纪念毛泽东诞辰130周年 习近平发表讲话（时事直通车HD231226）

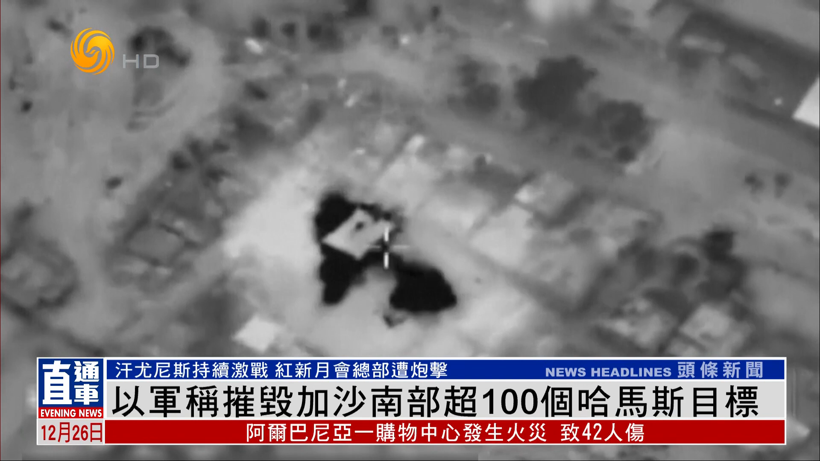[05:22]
另外乙军地面部队发现了一个哈马斯设施战机随即出动空袭在短短几分钟内歼灭了十多名哈马斯武装分子汉尤尼斯的